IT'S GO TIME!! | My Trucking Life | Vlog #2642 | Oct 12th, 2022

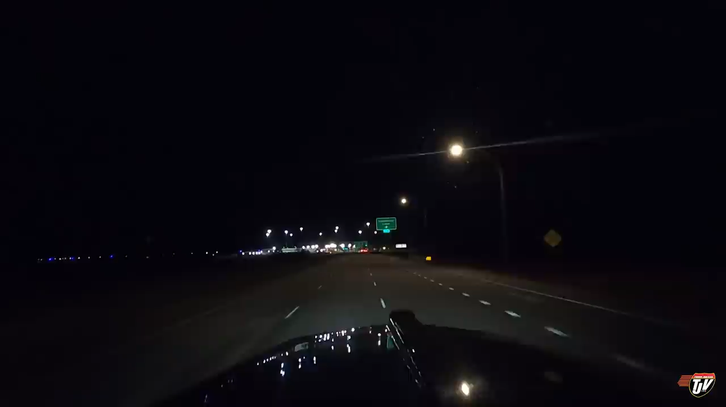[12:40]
In 600 meters, slide right on Lord Selkirk Highway, Highway 29, and then keep to the left in 1.4 kilometers.